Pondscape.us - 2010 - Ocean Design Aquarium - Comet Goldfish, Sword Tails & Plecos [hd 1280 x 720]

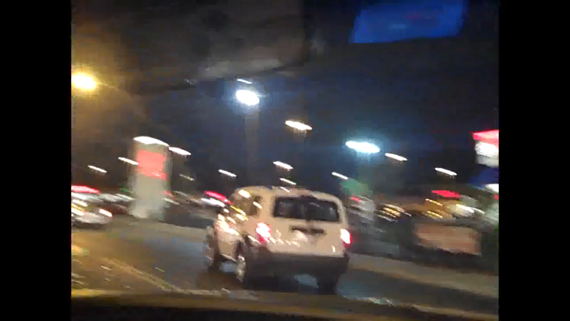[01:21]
And once again, that big glowing red sign over there is Ocean Design Aquarium.